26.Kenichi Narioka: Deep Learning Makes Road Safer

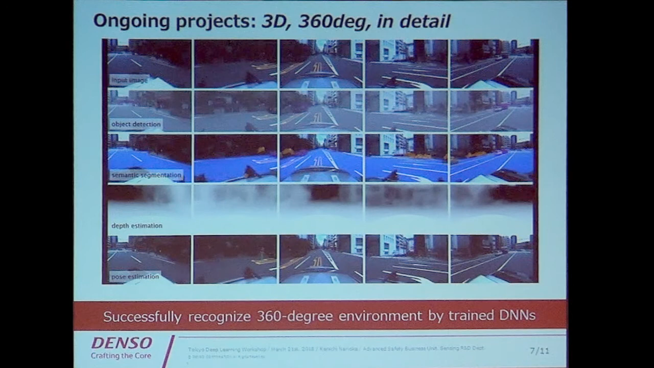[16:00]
if you can do that this the single image depth estimation which it can help this sensor fusion we don't